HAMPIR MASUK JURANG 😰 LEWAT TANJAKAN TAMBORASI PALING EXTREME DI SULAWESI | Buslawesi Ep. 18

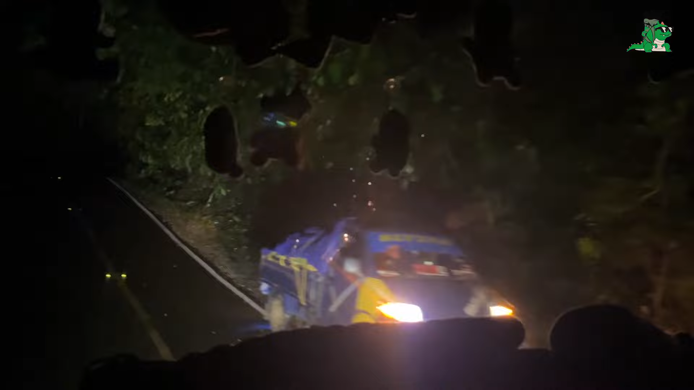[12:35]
Ini yang khas di jalur Kendari Toraja. Elaborasi.
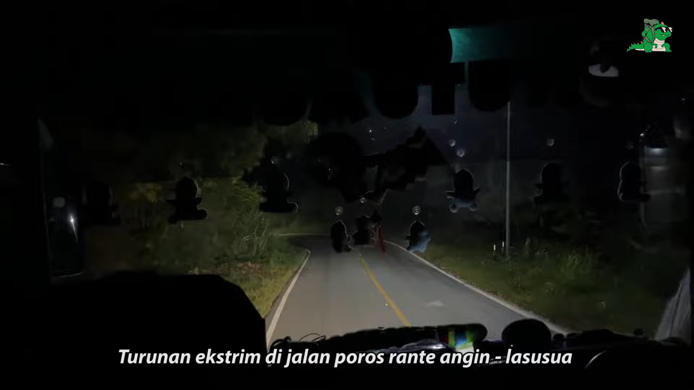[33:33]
Jalan poros rantai angin Lasusua, Sulawesi.